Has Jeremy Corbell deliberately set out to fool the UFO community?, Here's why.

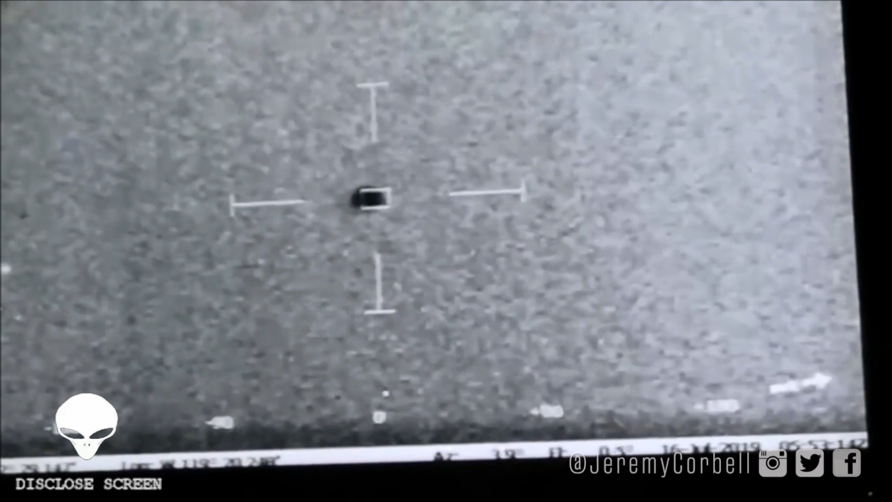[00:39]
This guy has gone mainstream worldwide with his last two videos claiming he is showing us real footage of UFOs filmed and leaked by the Navy.
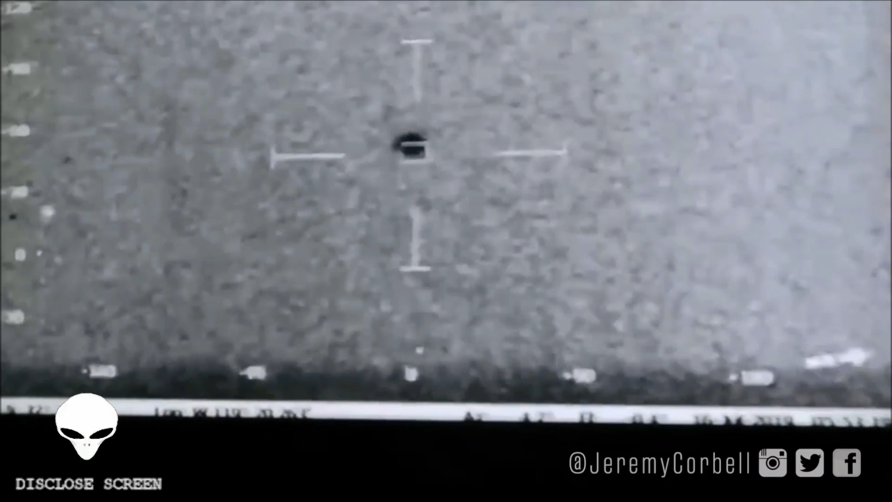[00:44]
But let's get one thing straight. Yes, these are actual videos filmed by the Navy, but are they really showing us UFOs? The first video of the Triangle craft a month or so back filmed in night
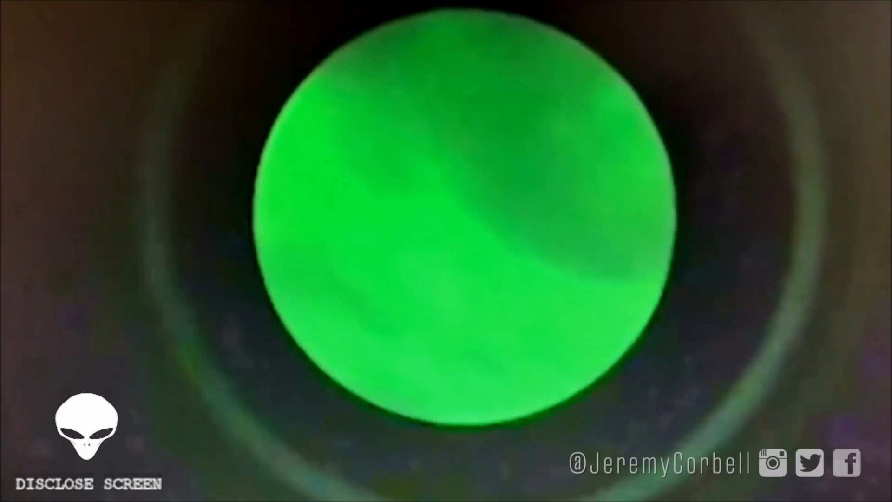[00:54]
vision has already been debunked by a ufologist named Mick West, but Mick isn't getting the exposure like he should, not compared to Jeremy while the world is in awe with Jeremy's videos.
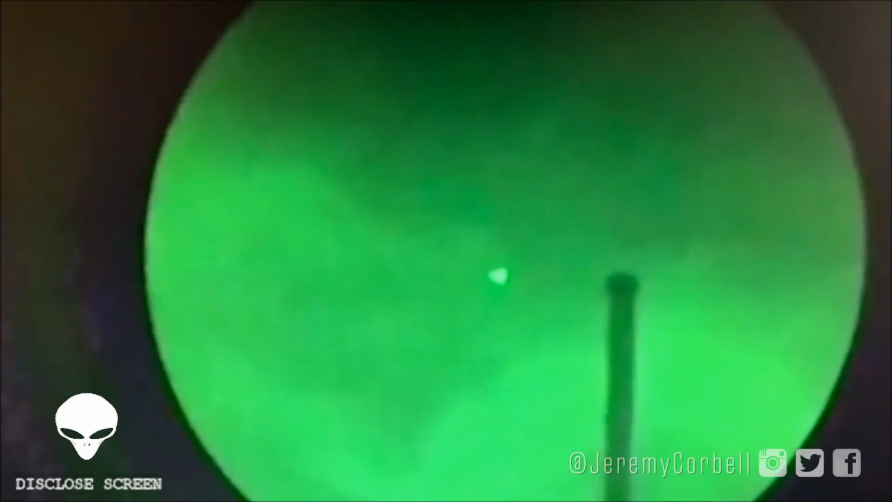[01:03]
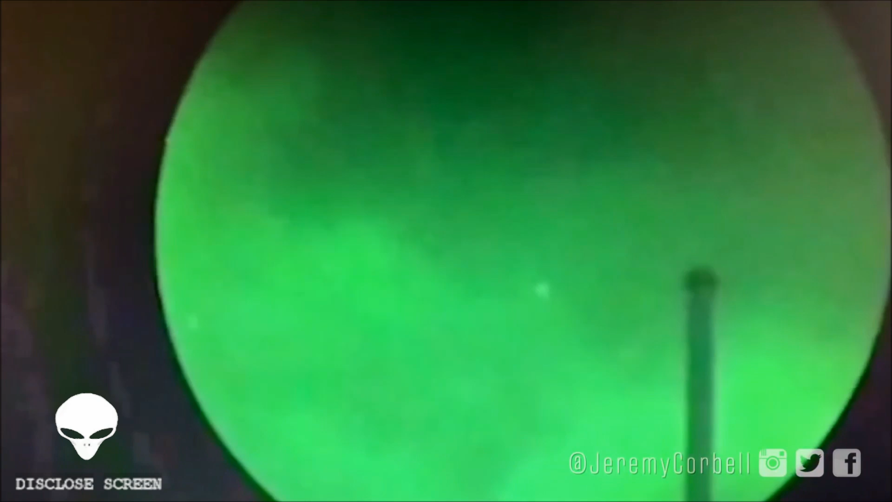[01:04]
Before I go on and tell you why I think the new USO footage is a bit fishy, let's take a look at an interview with Mick by the New York Post as a quick breakdown debunking Jeremy's first Triangle sighting.
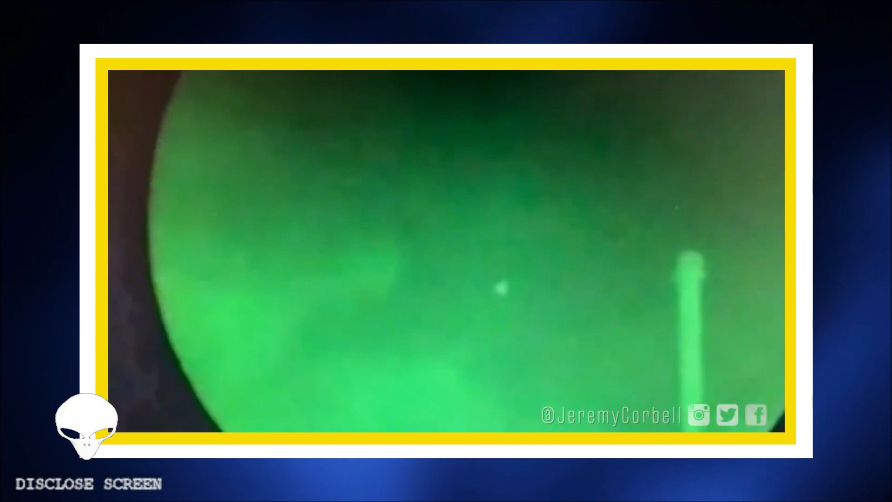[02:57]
And you can see it's a bit less than one degree per second, which translates to about 400 to 450 knots, which is the exact same speed that the planes in that region were flying at that time. That's the speed that they fly over that area going towards Los Angeles. So in every way, it matches a plane. And then from there, I thought, well, if it's a plane, how can it be triangular?
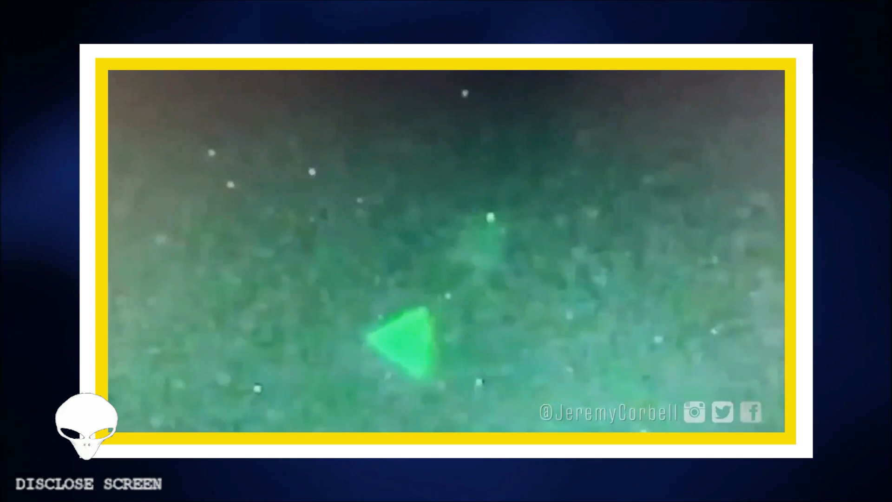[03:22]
And what immediately leapt out to me there was that there are other things in the video that are also triangular towards the end of the video,
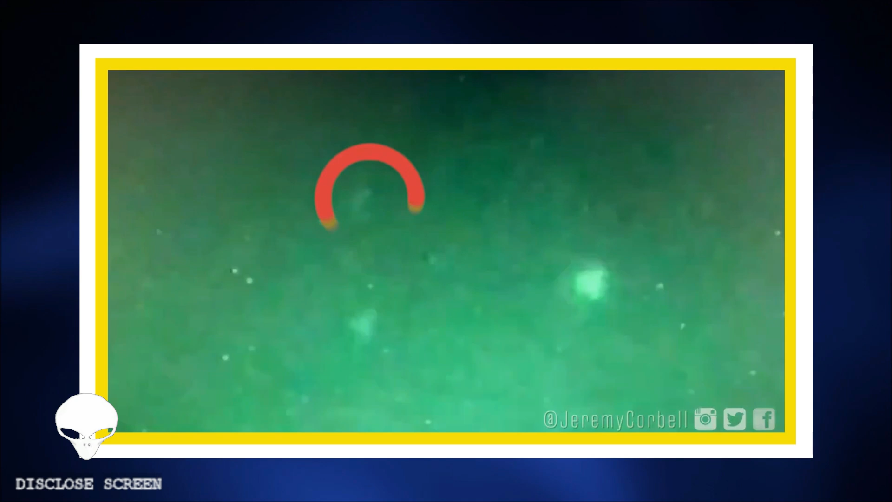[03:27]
there's two lights, which are triangle shaped.
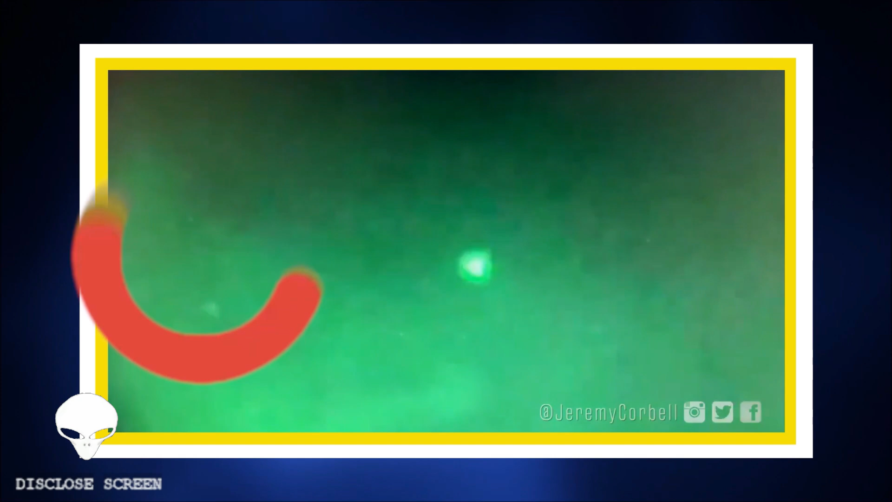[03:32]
So I thought, you know, you see this type of thing, when a video is out of focus,
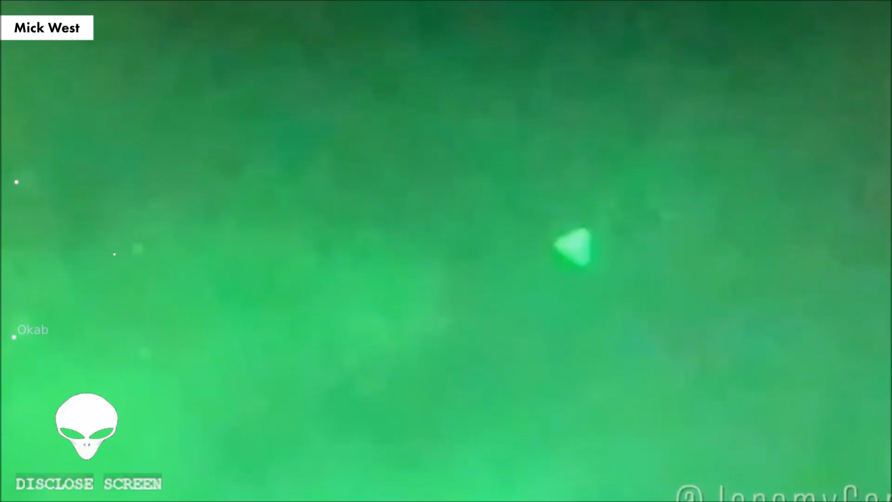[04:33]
And where it ends up is these two stars called OCAB and OCAB Borealis. They're just two fairly ordinary innocuous stars. And once you know where that is, and you know that those actually are stars, the fact that they're stars that appear as triangles means that the moving flashing thing that appears as a triangle isn't actually a triangle is a point of light or a couple of points of light, just like the stars. And obviously, the most likely thing at that point is that it's a plane.
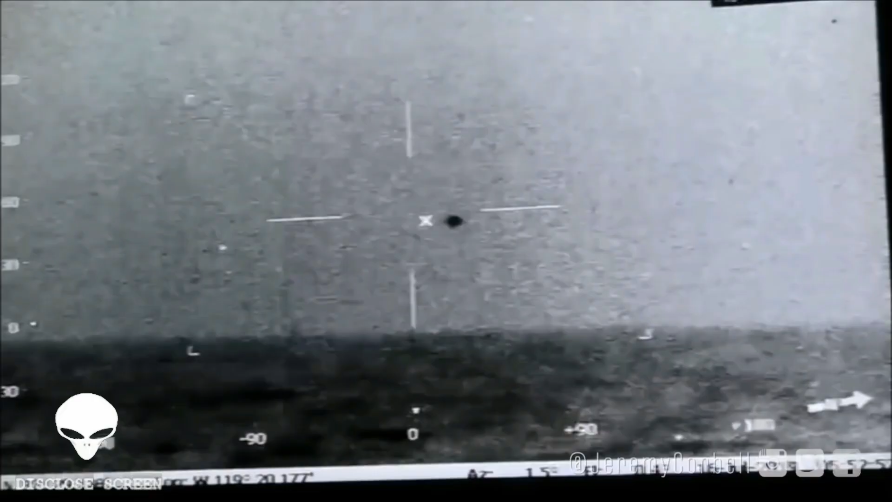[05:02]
So now let's take a look at this new USO footage. If you watch closely, Jeremy is focused on recording this footage from either a phone or a camera and is recording the footage as it plays on his PC, why not release the actual file instead? I will play the full video at the end so you can fit all of these pieces together. Why he never just uploaded the footage in the first place is because it contained technical information,
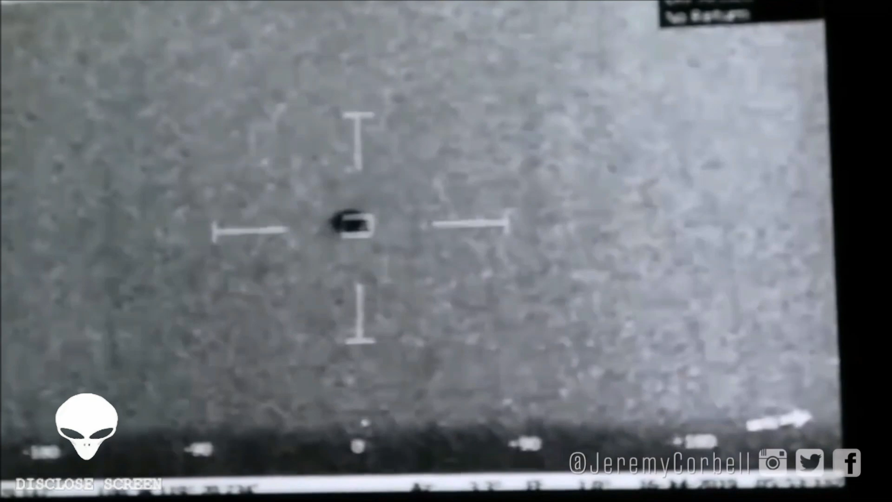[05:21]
including the date, time, etc.
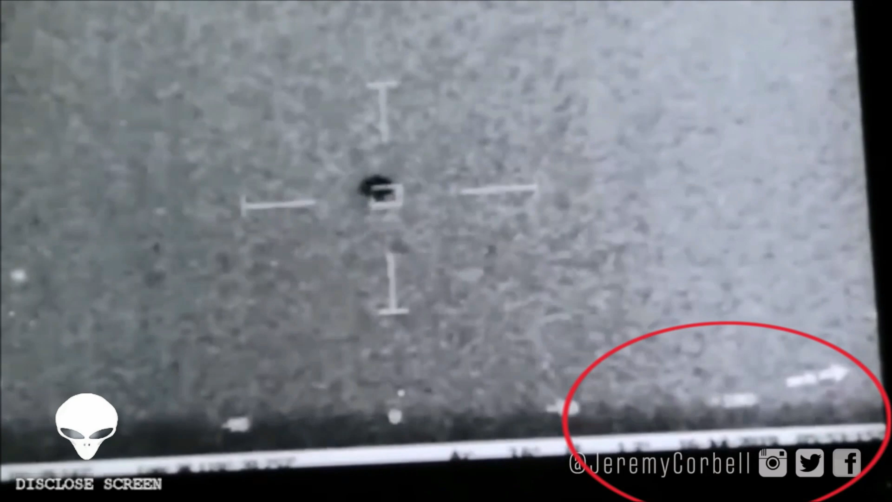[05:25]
If Jeremy uploaded that footage, the con would have failed there and then. So Jeremy opted to record the digital file on his phone camera as it played out on his monitor. This way, Jeremy could aim his focus to zoom in enough to omit this information.
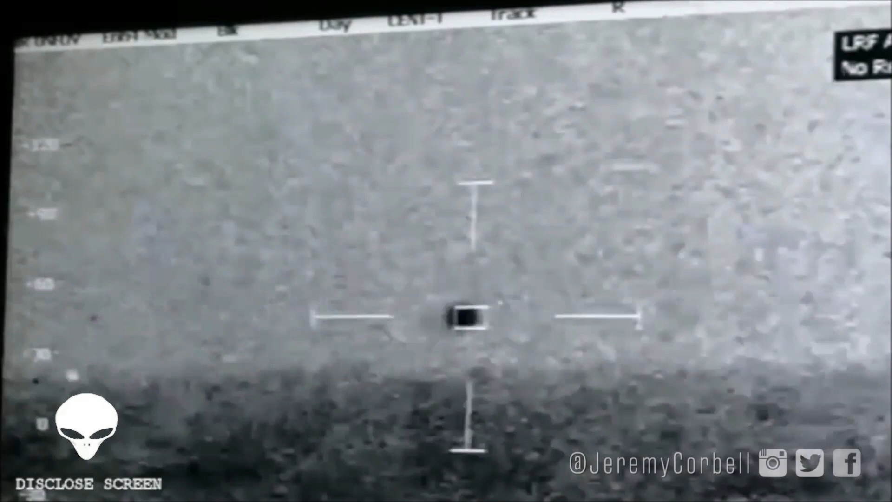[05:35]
But why? The footage itself has been chopped up and slowed down and the audio re-recorded to match. But why? If you look closely at the timestamp at the bottom right,
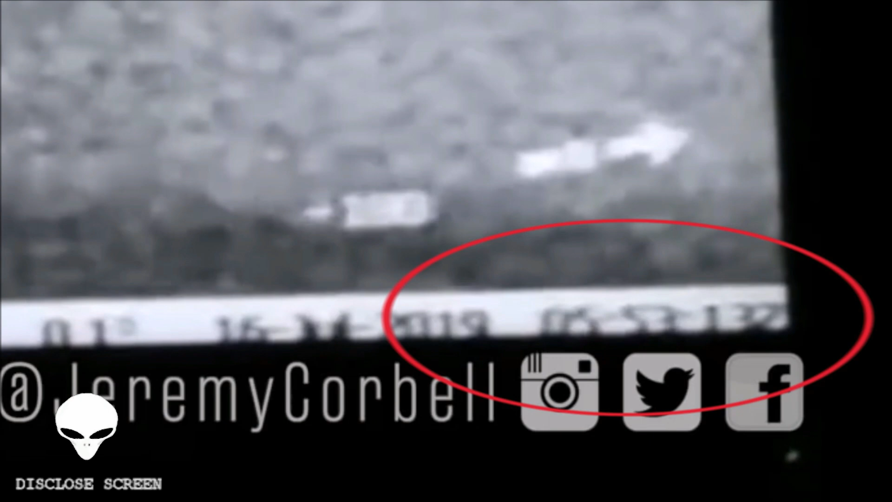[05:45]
focus on the seconds counter and notice how slow the counter is moving, proving the video file has been slowed down and manipulated. So how can the audio still be playing in real time? It's not. It's been relayed over this manipulated camera version.
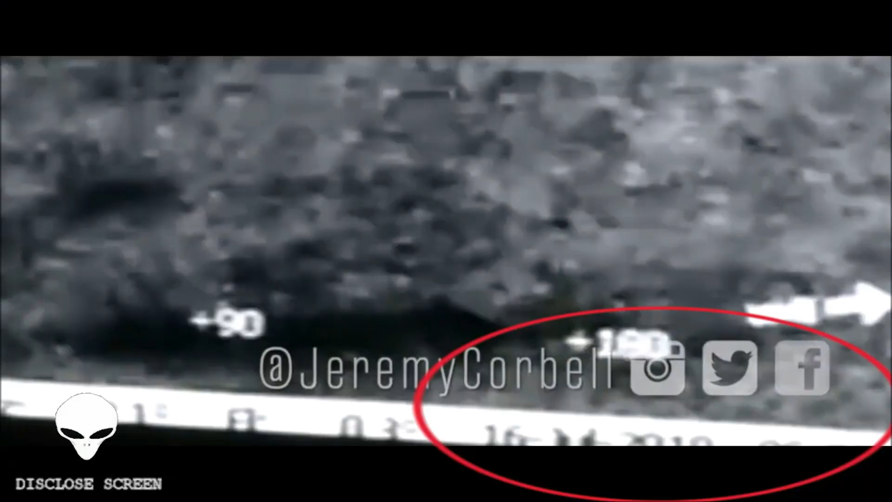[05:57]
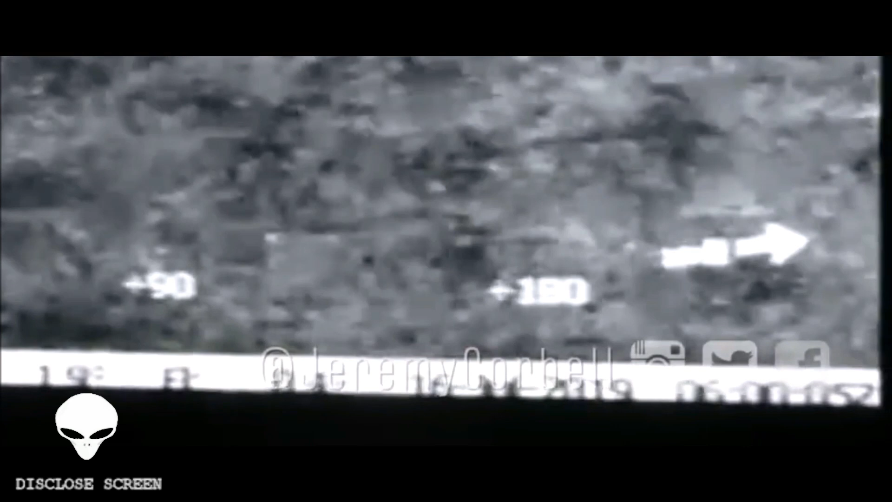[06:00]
Also, the timestamp on the video all of a sudden jumps 7 minutes from 5.53am to 6am in the blink of an eye. The audio itself is very revealing too as launch kilo ASAP can clearly be heard. This indicates that the Navy had previously launched projectiles and were attempting to fire again. What does this tell us?